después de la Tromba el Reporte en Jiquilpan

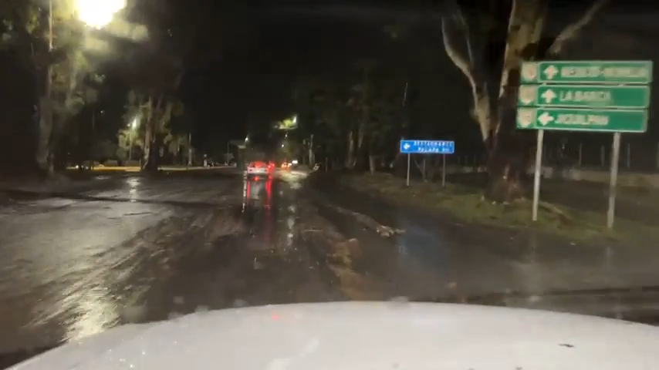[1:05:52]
había un canal aquí a un costado de la carretera que fue borrado literalmente. Y bueno, por acá estamos viendo todo el agua que está bajando. Mira, esta es la parte que te digo,
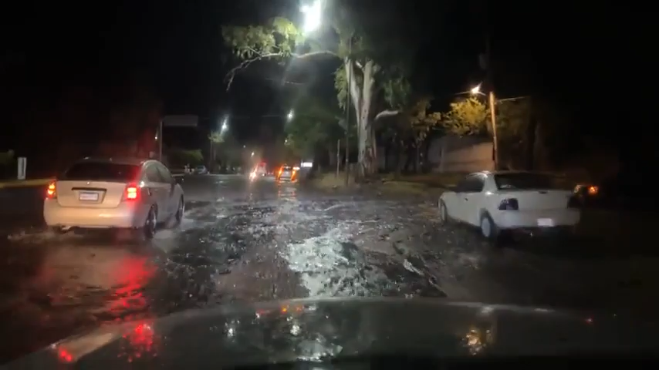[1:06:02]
que aquí hace falta esa boca de tormenta para evitar que todo el agua se pase con todo el lodo hacia
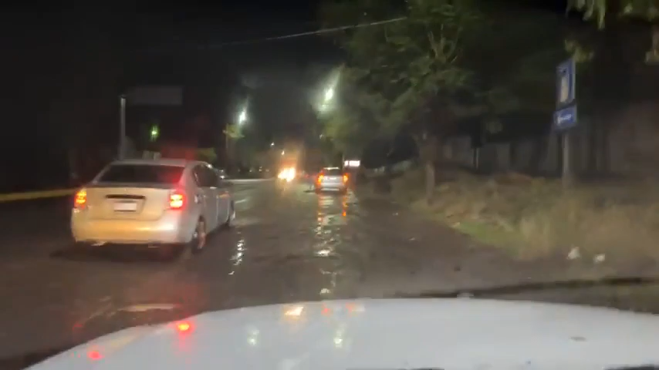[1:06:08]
esta zona de la carretera.
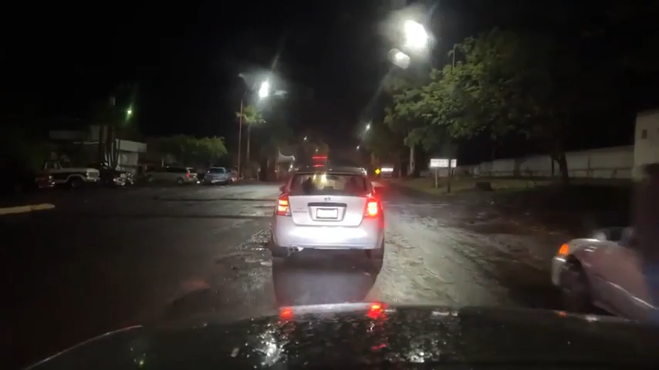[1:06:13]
Vamos a seguir avanzando hacia Totolán. Vamos llegando ya propiamente a la portada del TEC, donde bueno, mientras no arreglemos toda esta zona de que el agua no inunde, se alcanza a escuchar el arroyo que pasa por un costado del TEC, significa que la parte arriba del TEC también cayó pues bastante agua
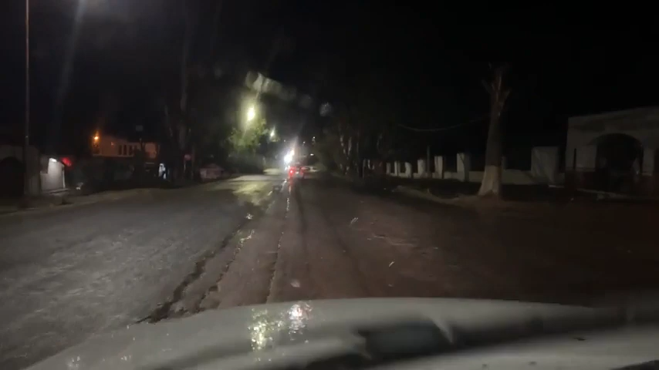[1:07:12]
Y todo el agua que está aquí encharcada, mira, la puedes ver. Aquí ya la puedes ver, mira, todo esto hace falta ese dren que de alguna manera pues evita estas inundaciones. Ya llegamos aquí, mira, era nada más que alberca se hace. Justo por eso se descompone tanto esta zona, por esa falta de drenes que se han perdido.
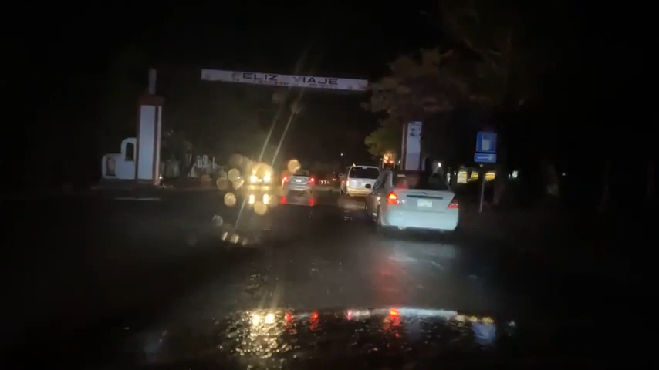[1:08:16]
en este reportaje especial de las afectaciones en Jiquilpan. Vamos hacia Totolán. Aquí ya vemos que obviamente cayó mucha tierra, mucho lodo sobre la carretera, precisamente porque acá fue la mayor parte. Nuestros amigos de Emiliano Zapata, no sé si nos pudieran reportar cómo están, cómo se encuentran.
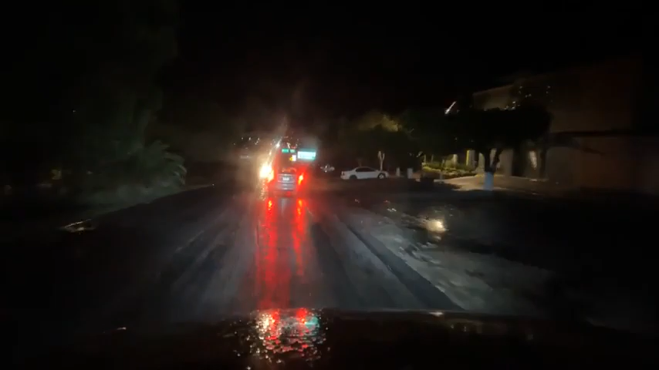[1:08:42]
Y pues bueno, seguimos avanzando. Nos decían también aquí que en Lomas del Pastor hubo muchas afectaciones. Y sí, mira, podemos ver toda la tierra. Aquí se salió prácticamente el río. Vamos a pasar por abajo. Vamos a pasar por abajo a ver cómo está. Mira las piedras como se pusieron sobre el asfalto. Señal de que pues fue mucha la cantidad de agua.
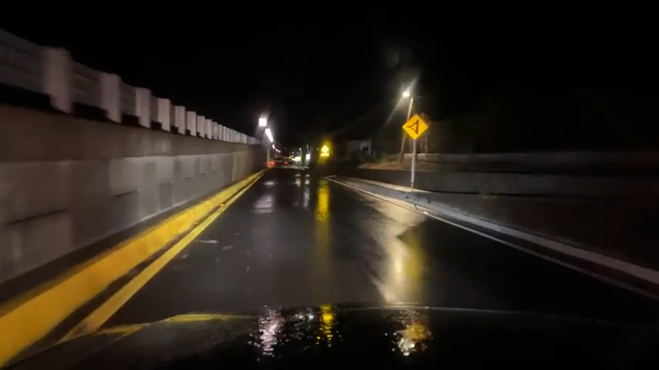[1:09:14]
Podemos ver el tren pluvial precisamente cómo pasa por un costado. Vamos a esperar cómo llegamos. Nos decía el director de Protección Civil que aquí en Lomas del Pastor algunas casas sufrieron afectaciones. Vamos a esperar el día de mañana el recuento de daños. ¿Qué casas? Alcanzamos a ver el lodo. ¡Uy! Está lleno de lodo aquí. Se alcanza a detener la camioneta.
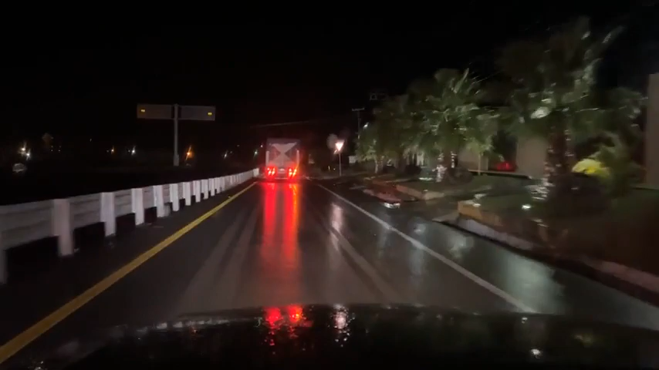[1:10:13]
muchas piedras sobre la carretera. Estamos llegando ya prácticamente a los límites de Totolán.
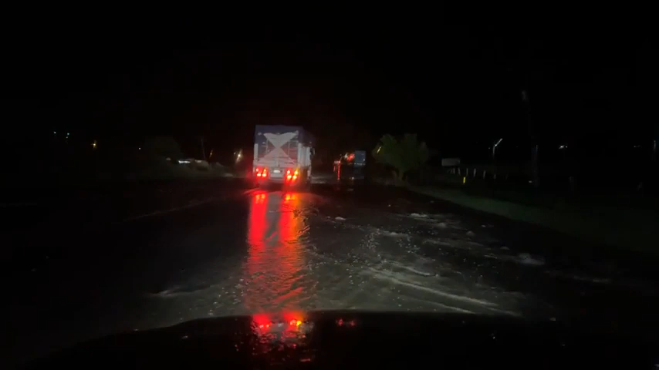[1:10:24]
Mira, aquí alcanzamos a ver cómo este río propiamente se convirtió en río. Esta parte que baja desde allá, desde el cerro,
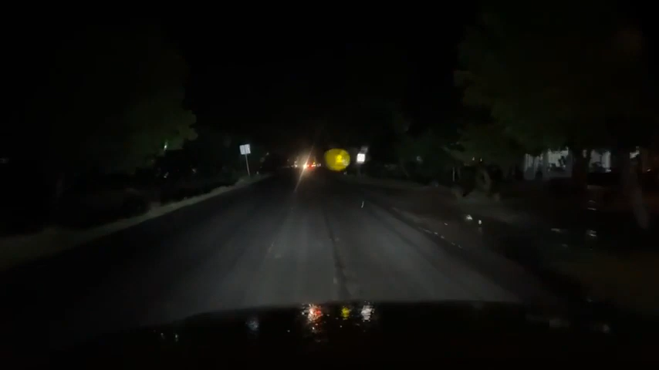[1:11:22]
Vamos a ya llegando a Totolán propiamente. Vamos a ver si podemos accesar por aquí o tenemos que entrar por el panteón o por la parte de atrás de Totolán. Vamos a ver cómo están nuestros amigos de Totolán, de Los Remedios. No me contesta nuestro amigo Ricardo. Está ocupado. Ya estamos llegando propiamente a la entrada de Totolán. Aquí al tope. Algunos encharcamientos aquí.
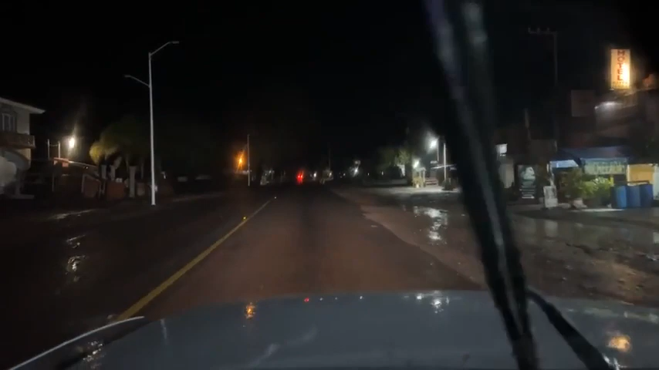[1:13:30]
Bueno, vamos llegando ya a la parte final de Totolán. Alcanzamos a ver Uy. Venga, Richard, cuelga poquito. Bueno, llegamos al puente también. ¿Recuerda la tromba aquí? También fue muy complicada. Ya estamos aquí en el puente. Y ahora sí me está contestando.
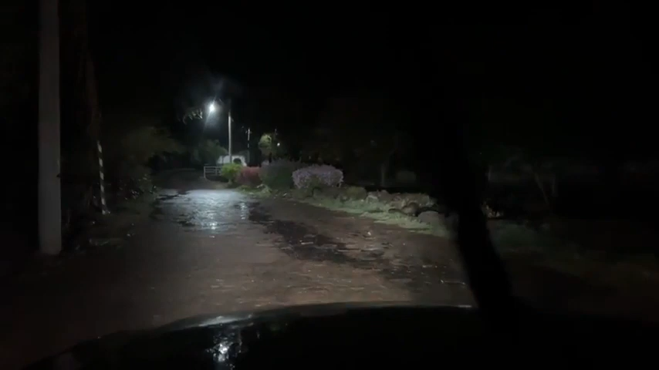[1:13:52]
Se alcanza a escuchar el río. Vamos a ver cómo está. Ricardo, buenas noches. Estamos al aire, estamos en vivo. Ricardo, ¿me escuchas?
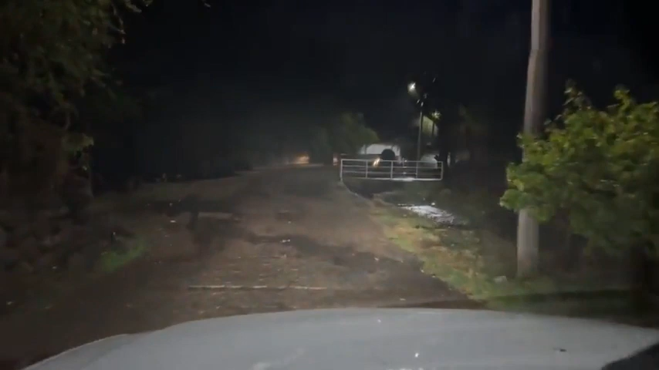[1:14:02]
Ricardo. Ahora yo no lo escucho. Bien, pues bueno, vamos a entrar a Totolán por aquí. Déjame decirte que el río